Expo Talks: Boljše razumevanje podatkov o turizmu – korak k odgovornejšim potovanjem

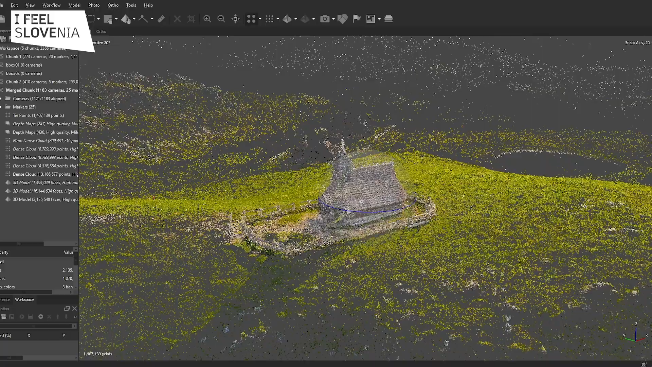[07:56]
The Heritage Plus program covers 3D digitization creating the digital twins of immovable monuments 3D simulated reconstructions based